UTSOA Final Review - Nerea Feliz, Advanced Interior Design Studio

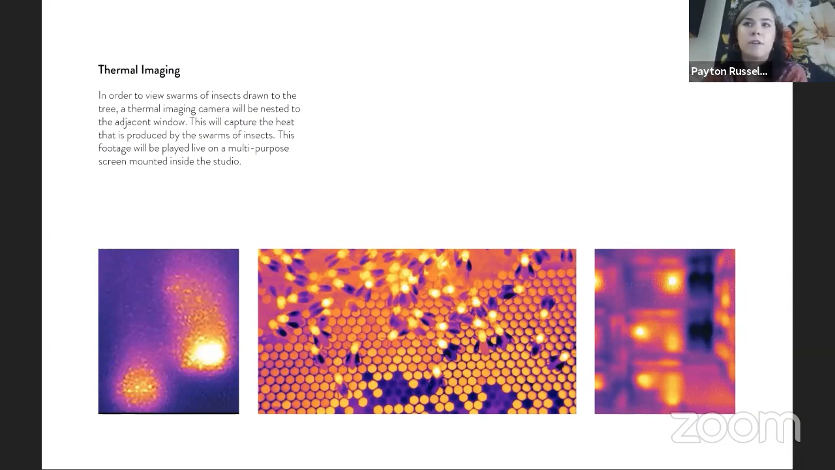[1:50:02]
So this camera would be nested on the nearby windowsill, and it would record the canopy of the tree and the swarms of insects that are drawn to those areas of intense light. And you can go to the next slide. And so then this footage would be played as a live feed on a screen that is mounted inside the studio.